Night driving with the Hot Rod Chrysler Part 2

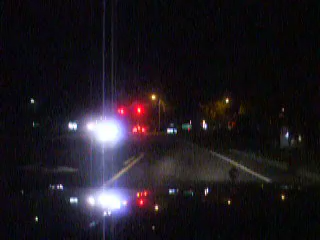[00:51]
Over here is the Garner EMS. Don't know what happened to it. All right, so that's the end of that video.